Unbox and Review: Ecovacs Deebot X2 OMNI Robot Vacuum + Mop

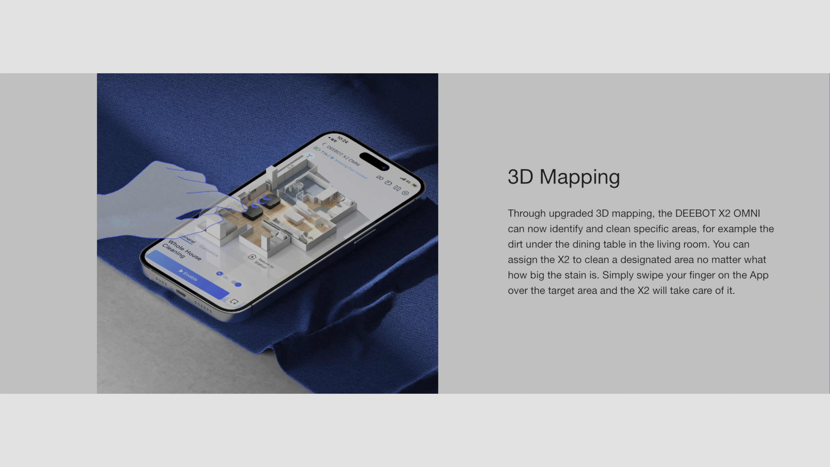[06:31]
Great for just cleaning a specific area. You just swipe over the area in the app. So as far as your 3D map, swipe over that area and the X2 will take care of it.